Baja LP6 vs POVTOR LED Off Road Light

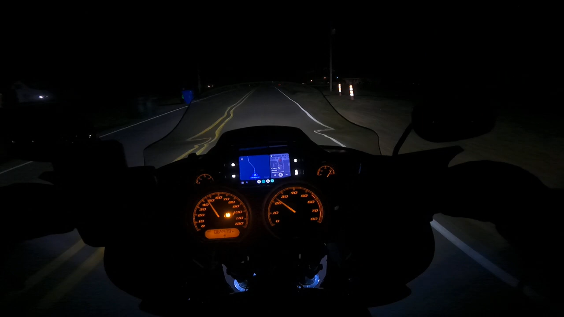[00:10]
On the right side, I got a Baja LP6, and on the left side, I got a knock-off Amazon light, which is basically real, real similar to LP6, at least that's what it was supposed to be. You can see there's some slight differences in the light on the low beam. As far as the quantity, it's about the same. Left, right, it's very similar.
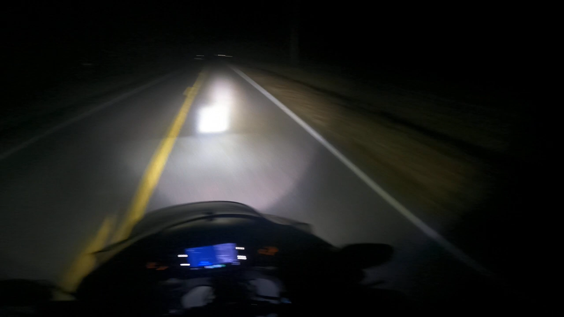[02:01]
Um, like I said, if I stand up, you can see the left and then the right. You can really see the differences. I think I may need to angle them up just a little bit more to get, uh, a little bit farther projection. Like, it seems like they're aimed a little bit low. But, uh, definitely a lot more light output than the stock headlight. Not that, uh, the double daymaker that the Road Glides come stock with is, is not bad at all.
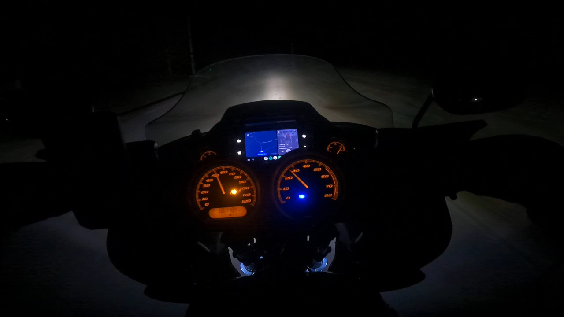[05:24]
It'll be kind of up close. And since that's on the left side, going into traffic. It won't blind people as far as you can. And I can have the right side one. Have the cat a little bit farther. So, um, I think that's kind of my ideal setup. That way I'll have complete coverage while I'm still getting the side light. So, that's kind of my whole idea thought process. It seems to work fairly well. At least, uh, I'm a lot more, uh, comfortable riding out here at night. Being able to see.